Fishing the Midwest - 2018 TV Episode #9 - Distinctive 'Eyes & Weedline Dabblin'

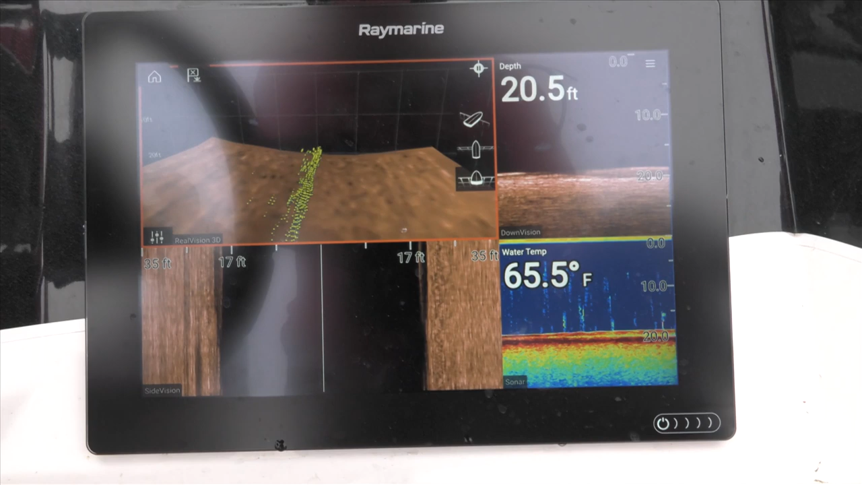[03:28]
On screen: depth 20.5 ft, water 65.5°F
We have a fish on, Joe. Excellent, excellent.
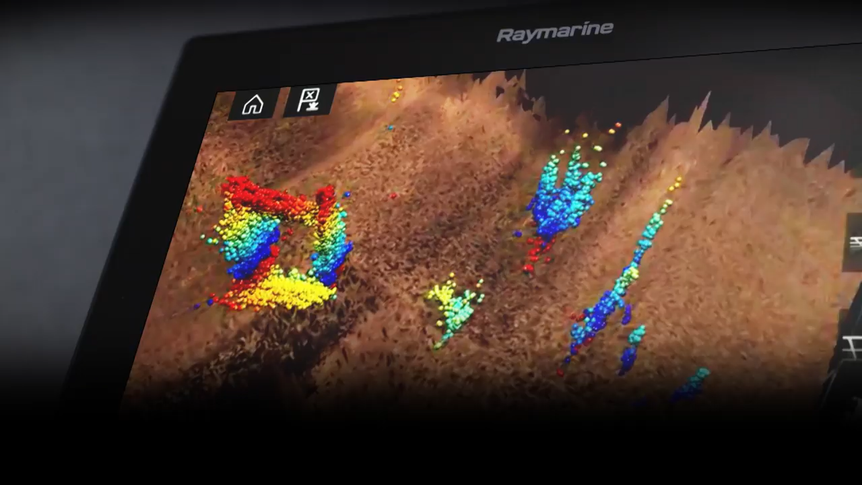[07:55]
Real Vision 3D Sonar from Ray Marine eliminates the guesswork.
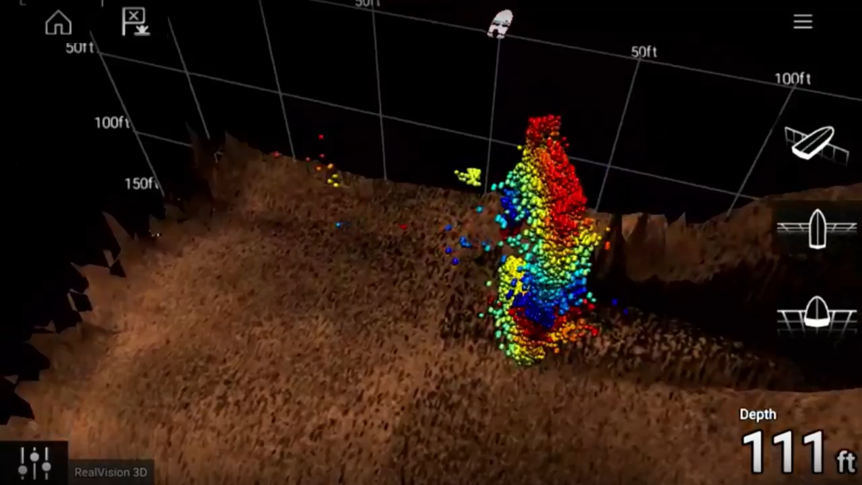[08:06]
On screen: depth 111 ft
Explore the underwater world from every angle.
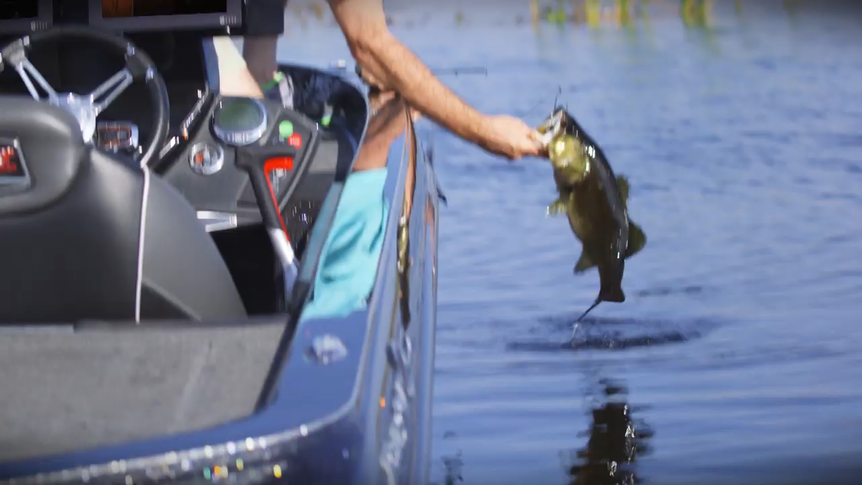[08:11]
Spend less time fishing and more time catching.
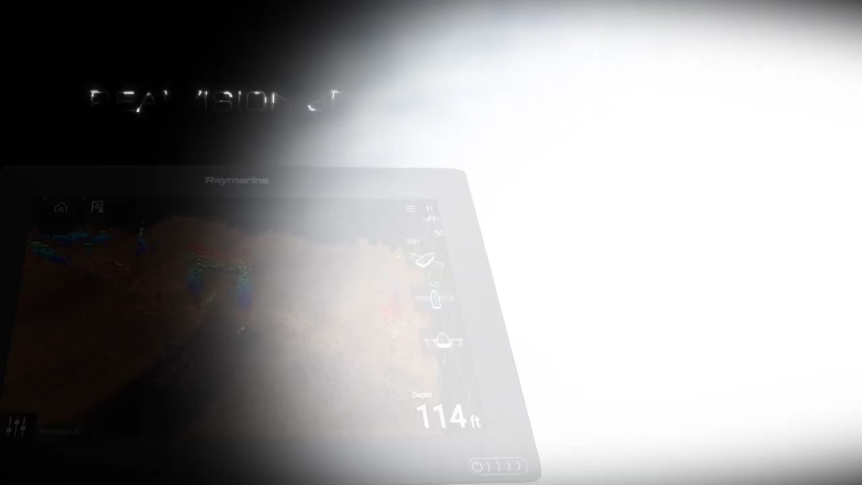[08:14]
On screen: depth 114 ft
Real Vision 3D from Ray Marine.
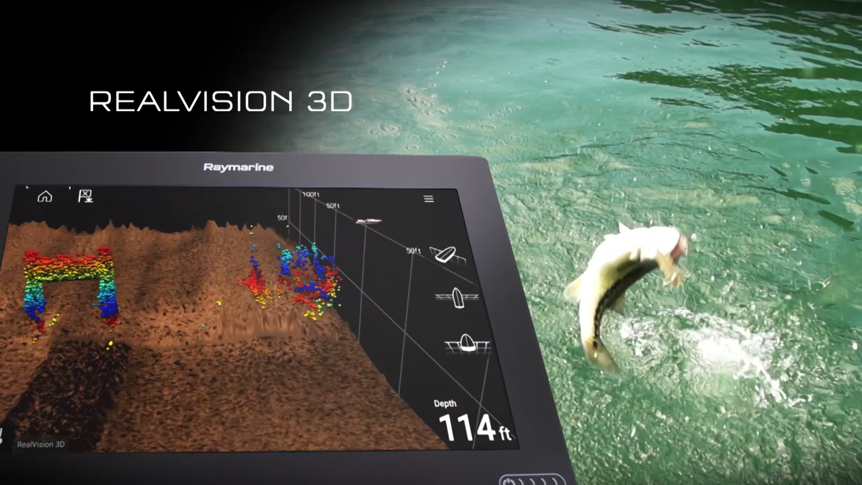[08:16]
On screen: depth 114 ft
Simply superior. Sometimes you just gotta switch it up.
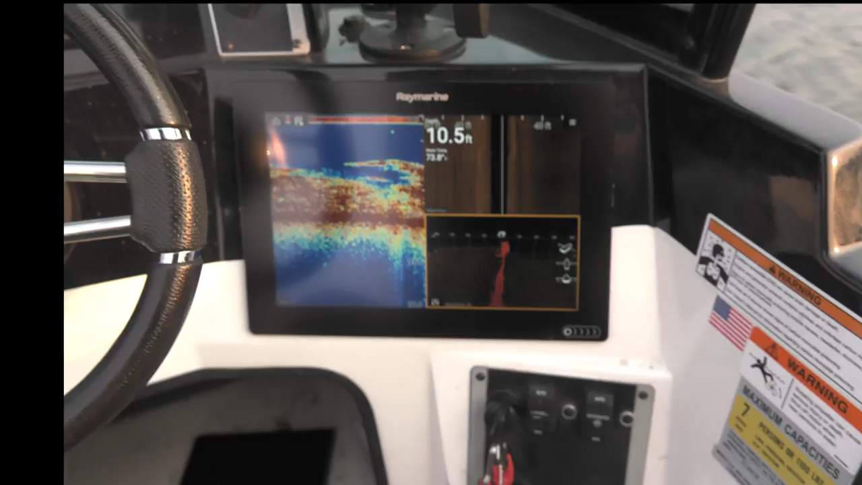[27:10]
On screen: depth 10.5 ft
Those Raymarine sonar do a great job of showing us fish.
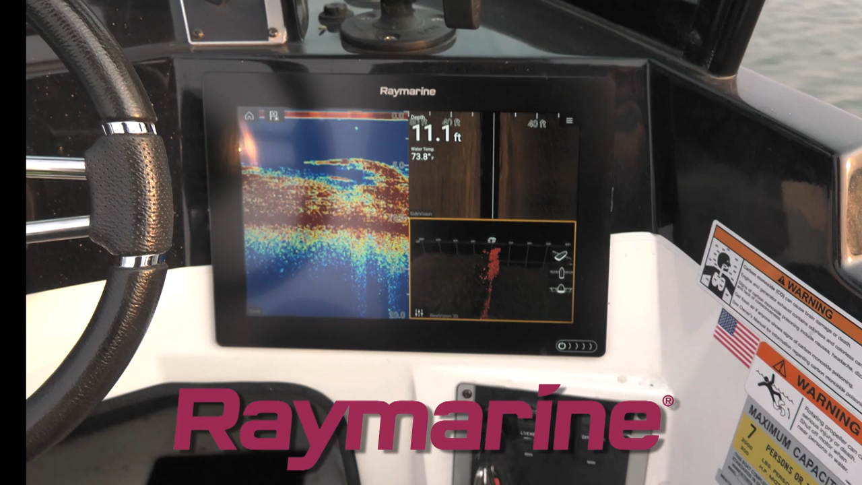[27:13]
On screen: depth 11.1 ft
We could see the weeds, and we could actually see the schools of fish in the weeds, and we assumed that they were crappies. There's some bluegills in there, but we found what we were looking for.